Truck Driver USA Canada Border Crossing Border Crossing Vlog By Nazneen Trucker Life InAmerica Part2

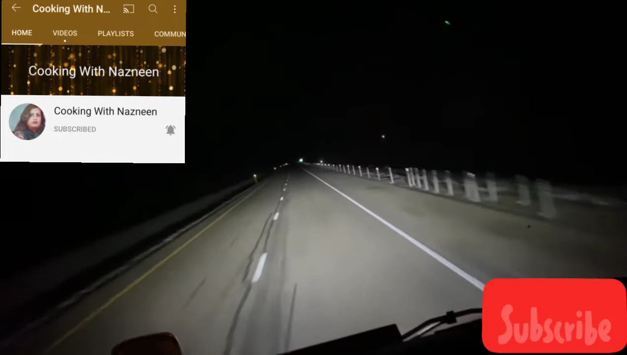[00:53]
मैं लेकिन वो सीन तो नहीं दिखाऊंगा जब कस्टम ऑफिसर हमसे बात करते हैं, तो वो क्योंकि बाय लॉ इलीगल है और उसको यूट्यूब पे भी हम लोग नहीं डाल सकते विदाउट उनकी परमिशन के। तो ये देखें अभी टाइम हो रहा है रात के,
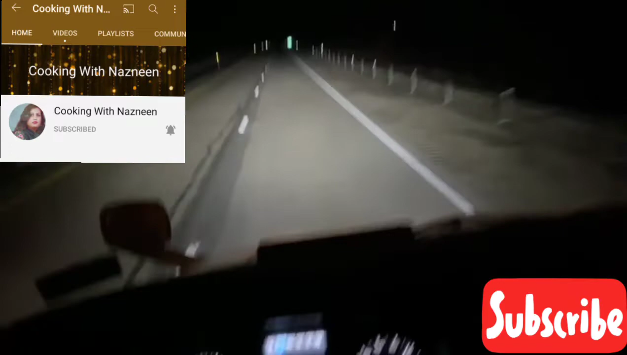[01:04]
टाइम हो रहा है 11:02 टाइम हो रहा है मेरे वॉल पे, मेरे उस पर ट्रक के उस पर टाइम दिखा रहा है। और अभी ये कनाडा और ये यूएसए का आखिरी साइन बोर्ड आ गया, स्वीट ग्रास 1 माइल।
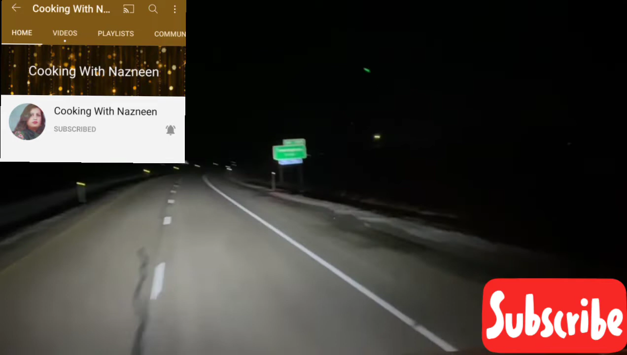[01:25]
स्वीट ग्रास का जो बॉर्डर है उधर से मैं क्रॉस कर रहा हूँ।
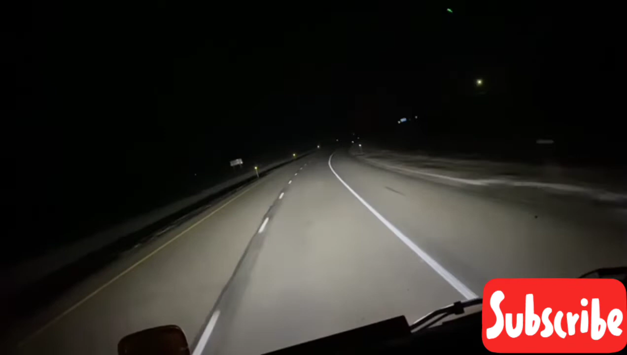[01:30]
असल में ये एरिया एक ही है, इधर इसको स्वीट ग्रास बोलते हैं और उसको कनाडा के पार्ट में उसको कूट्स का एक शहर है वो एक ही है, लेकिन वो उन्होंने आपस में ही एक दूसरे को चेंज किए हुए हैं। ये आपको सामने जो गाइडें नजर आ रही हैं, ये है जी कस्टम
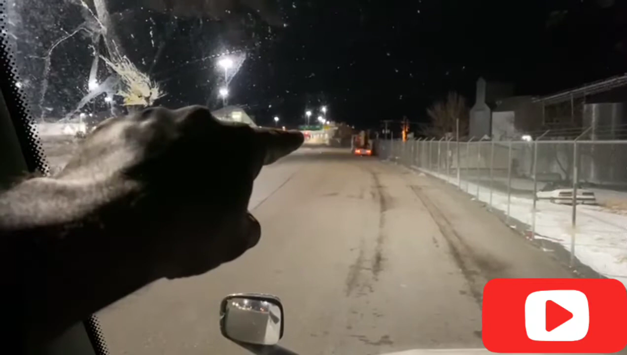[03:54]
और ट्रक यहीं से गुजारना होता है हमको, या यहां से या यहां से। चले ठीक है, मैं अभी आपको आगे से दिखाता हूँ।
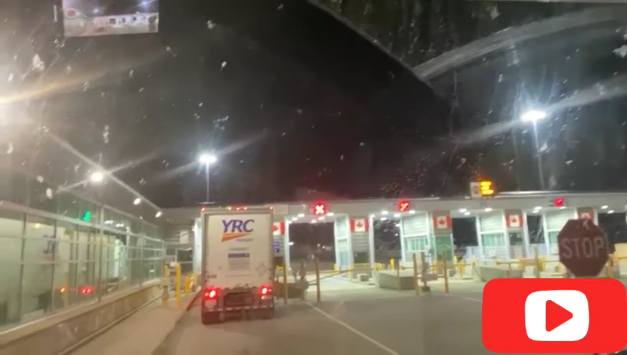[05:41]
कुट्स अल्बर्टा बॉर्डर है ये, और ये स्टॉप साइन है और ये सारा इमिग्रेशन ऑफिस है।